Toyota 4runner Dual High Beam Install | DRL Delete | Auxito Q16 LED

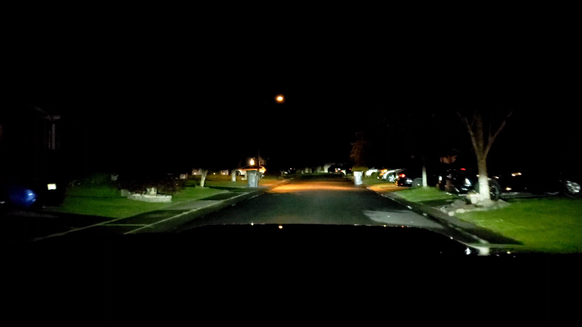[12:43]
it's good now I turn on the fog light and now I'm gonna turn on the high beam
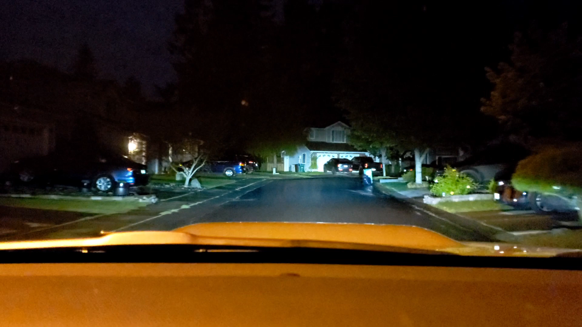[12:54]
so we're gonna test the dual high beam on on another straight so I'm gonna test this with the fog lights off
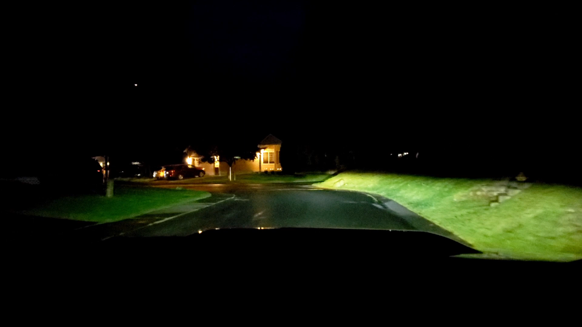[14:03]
with the low beam and the led high beam I think with the older models yeah these are replaceable basically because they have the DRL and the high beam function on the older model years so we're just gonna go around we're gonna go back to that road we're gonna test it but again dual high beam setup
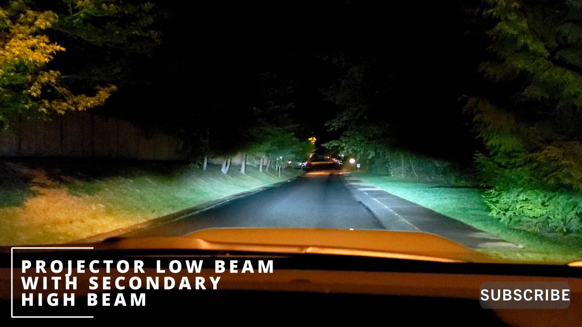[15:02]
high beam with low beam oh that's bright now with the projector high beam yeah so they're a little high but still I like it I like it so let's go let's go home all right so I hope you find this video helpful if you haven't subscribed please subscribe I'll put the link of the parts or the stuff that I use in the description please subscribe thank you for watching